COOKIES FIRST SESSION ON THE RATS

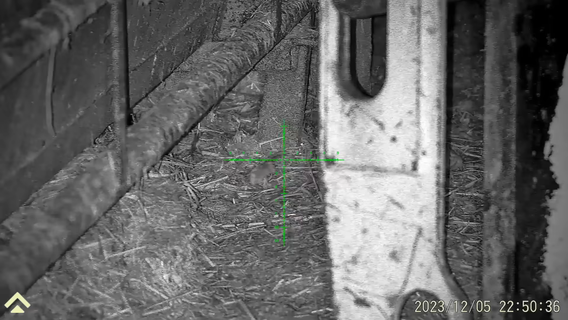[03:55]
That's a queer looking shape rat, that. Looks like it's got like a big tumour or something on the back of its back. Well, I've just put it out of its misery there. Tell you what, I've had an absolute ton of night on this farm. It's like a battlefield.
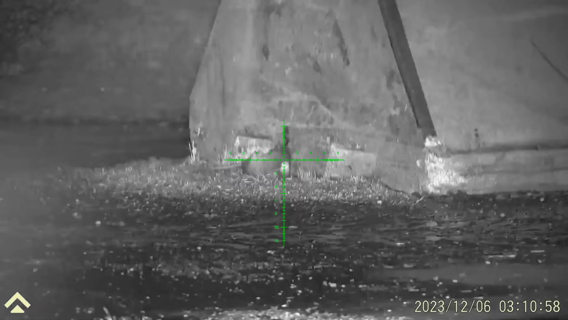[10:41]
Oh, well, that's it, guys. That's 14 magazines I've used on this farm.
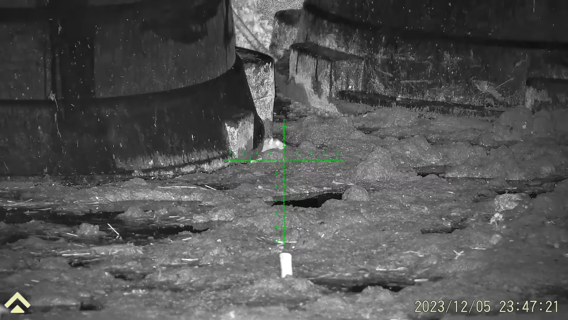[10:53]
That's the last pellet in them, so that's a lucky, lucky rat.
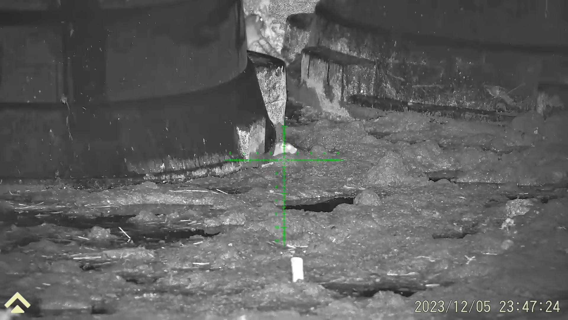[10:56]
Two lucky rats.
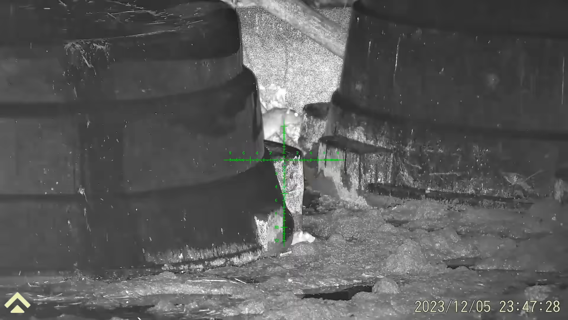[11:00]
So that's the pile I've ended up with off this farm tonight.
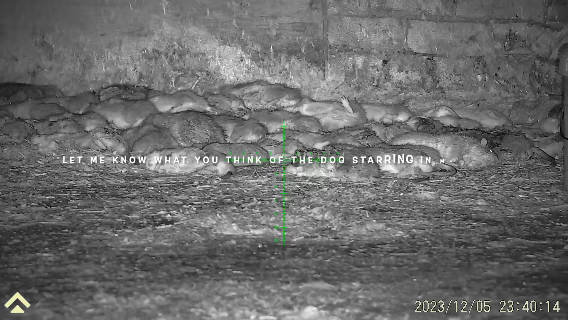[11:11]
Shot well over 100 on this farm, but obviously I couldn't pick them all up. So there you go, guys.